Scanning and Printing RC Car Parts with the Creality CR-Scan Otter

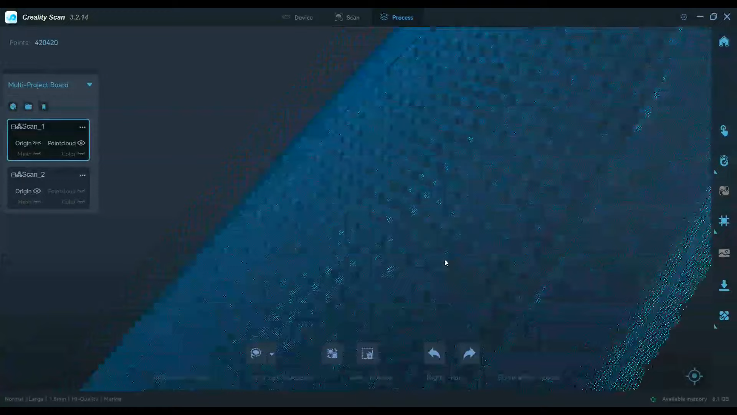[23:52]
After optimizing, my scans look mostly okay, but I have this strange flange on the outside, and I'm not sure where that comes from.
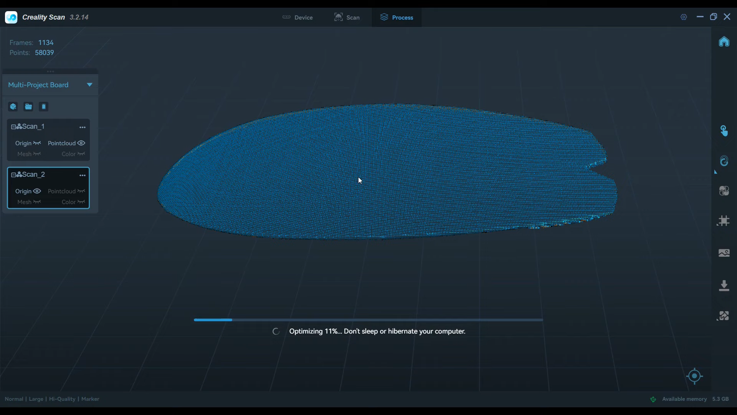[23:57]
Now that both scans are optimized, we can head down to point cloud merging.
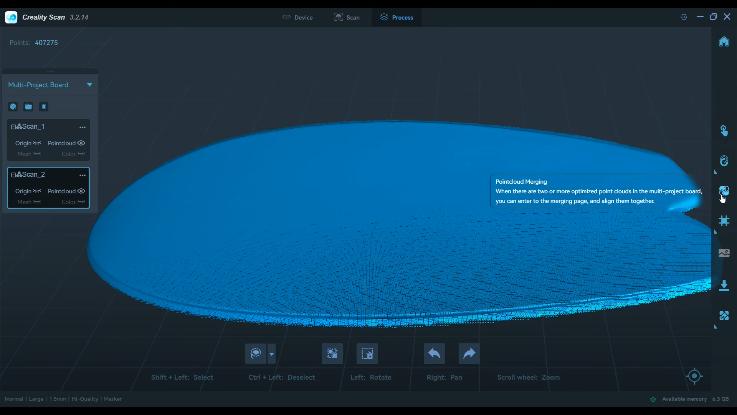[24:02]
First, I'll try automatic merging, which fails, and then I'll quickly move on to manual merging, which is what most people online seem to be recommending.
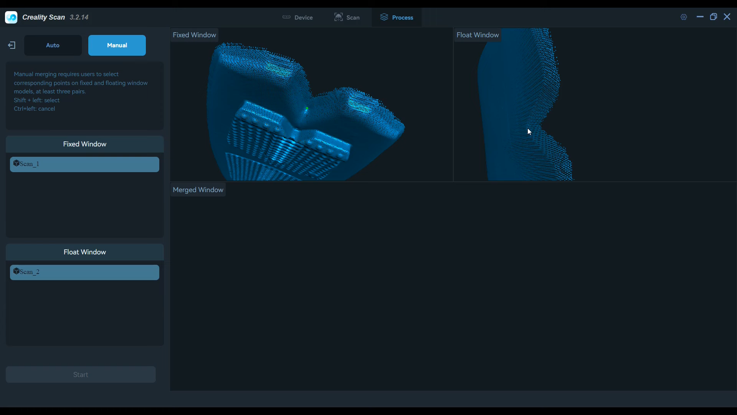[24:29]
or that flange around both the scans that appeared after optimizing.
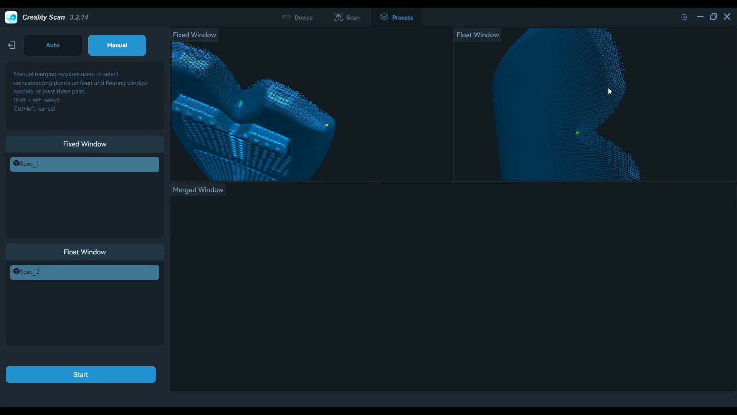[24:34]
I'm not sure, but it's going to take more testing, and that's all the time I have to play with this project right now.